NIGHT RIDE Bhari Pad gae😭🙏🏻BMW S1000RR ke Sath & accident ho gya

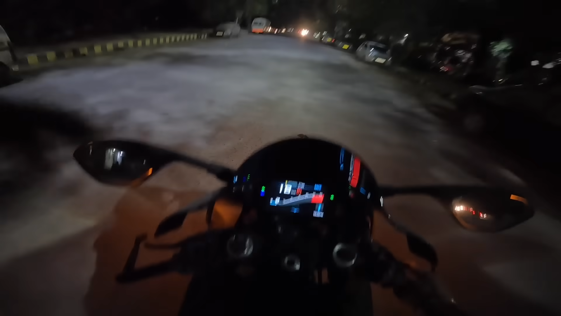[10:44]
जासकता सच में आ यह एक दिन नहीं चलाई ती आपको देली बाई के दिख घर होगी और वाइड टी लग डिलग जाती है लोग देखने आता है कि भाई कहां से कि क्या गुरारा रहे स्टार्ट क्या और वाई लाइन्स के बाद ना ऐसी वाई महां लगति लगतिया और वा अब जी दिक्कत क्या है 20 km की फ्यूल रेंज है यहां पर आप देख सकते